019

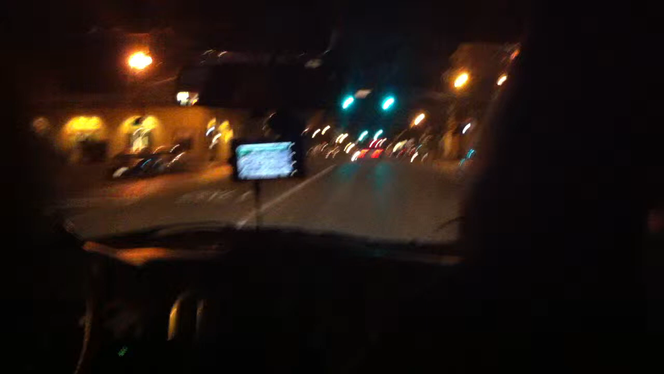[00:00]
We are in home, sweet home, downtown Circleville, Ohio. Driving through all the skyscrapers. There is Chase Bank. There's the mural. There is the famous painted mural.